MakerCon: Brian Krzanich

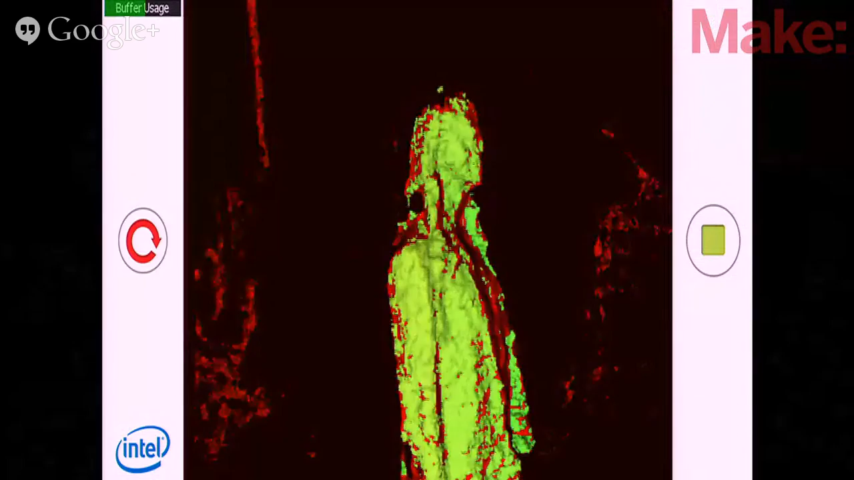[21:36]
We actually bought a company that has developed these scanners, and we've continued to improve on the technology, and we can now put this in the bezel of any device.
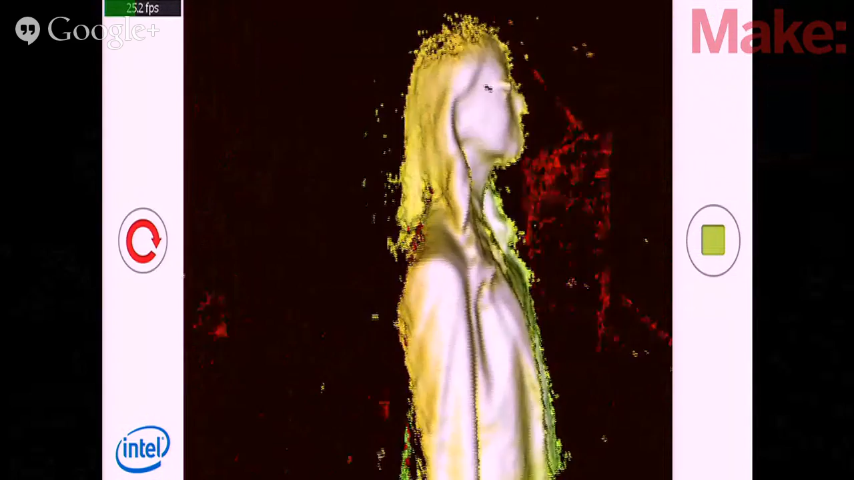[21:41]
Okay? So what you're seeing...
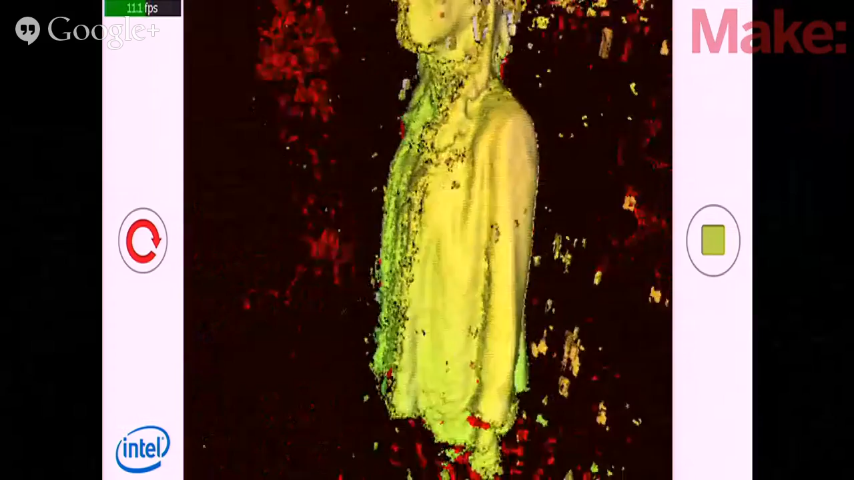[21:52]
And all that has to happen is, as the image becomes white, that means we've got the actual capture of the pixel. And that's a real tablet, by the way.
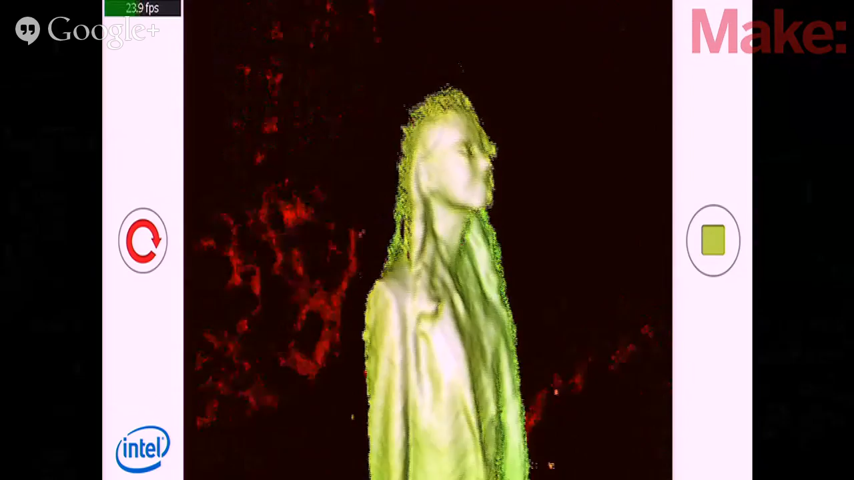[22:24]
No need for an additional scanner,
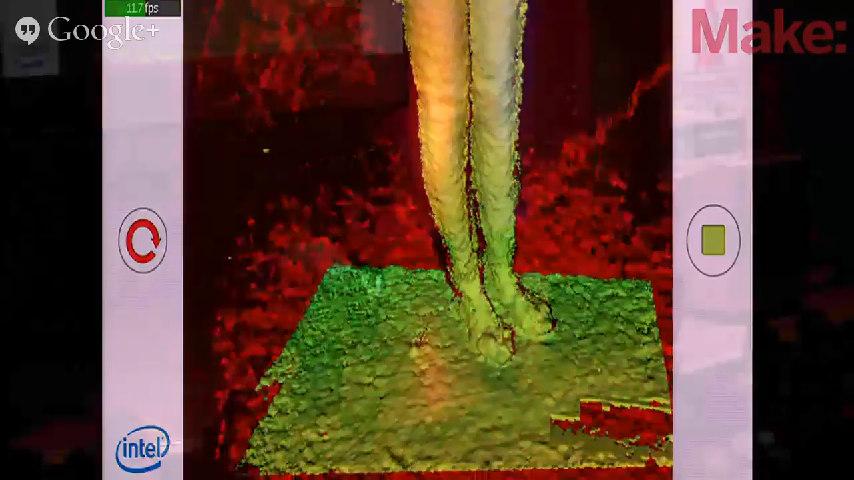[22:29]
no need for additional equipment, and this will all just be built in to your tablet.
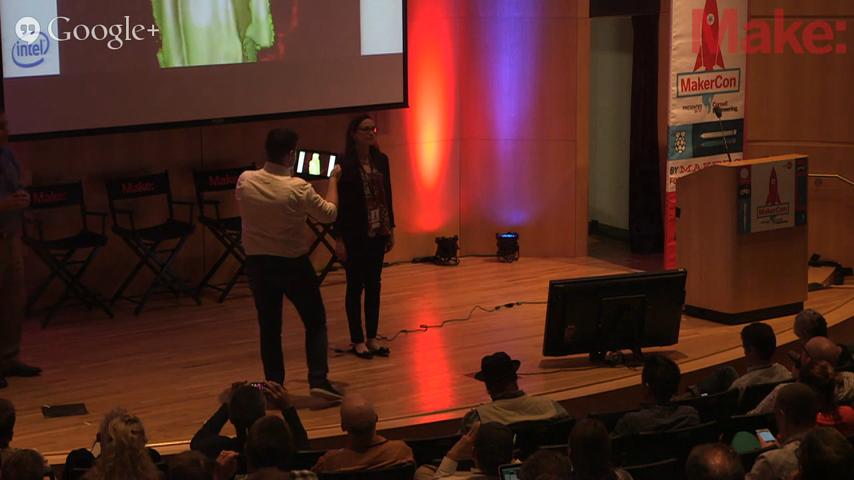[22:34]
Now, you can imagine just
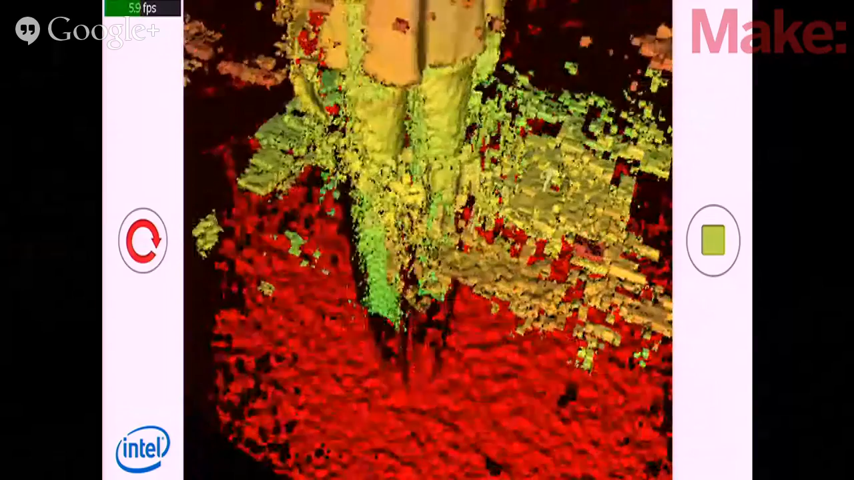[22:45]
the make opportunities, but you can also imagine the industrial applications as well.
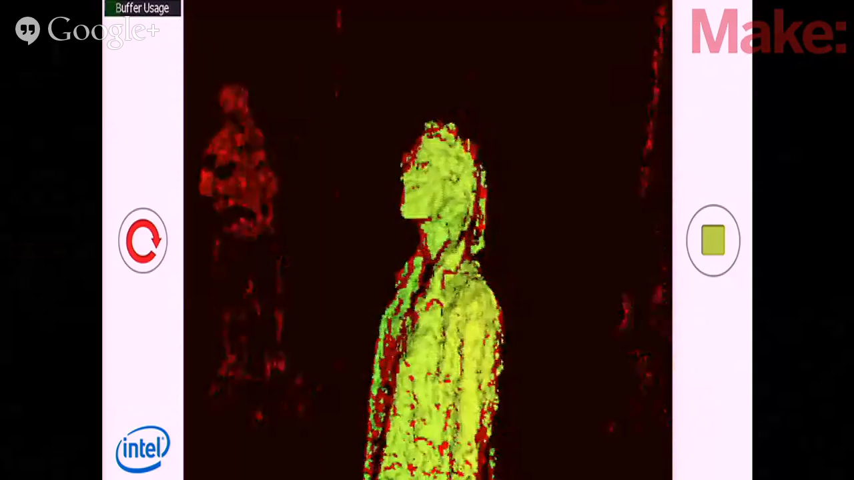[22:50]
We've taken this, I'm probably not helping his imaging.
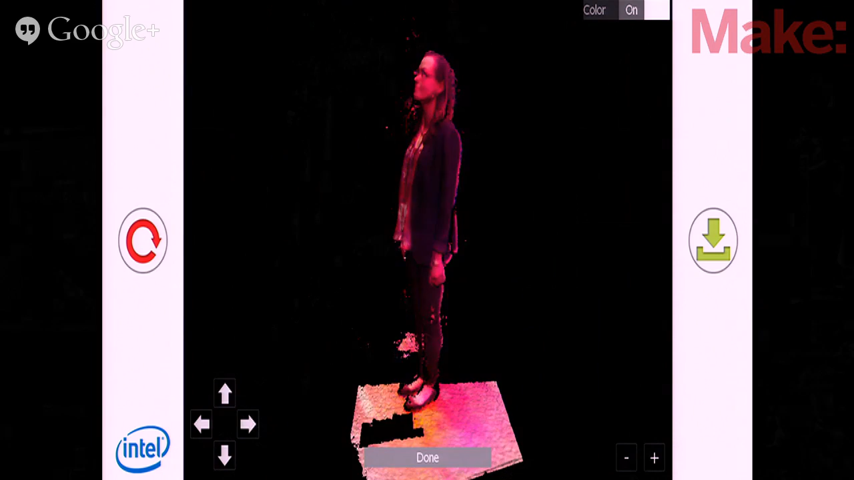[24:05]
but you can see that we have a true 3D image of Laura that you could now modify. We could make Laura, we could have a lot of fun with Laura right now.